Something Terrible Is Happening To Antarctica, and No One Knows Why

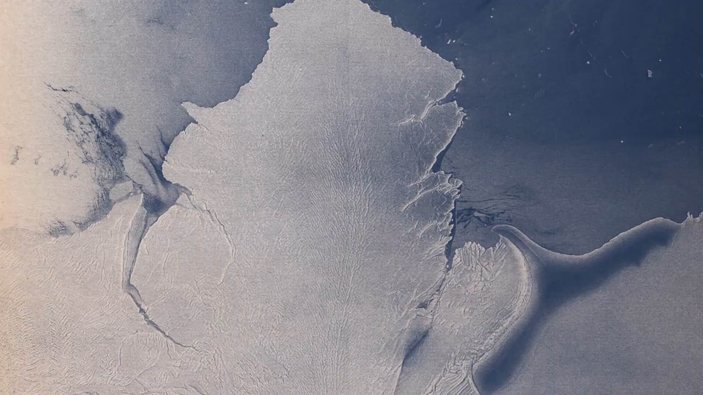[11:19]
and it appeared to be moving toward another significant crack close to the Stancombe-Wills glacier tongue.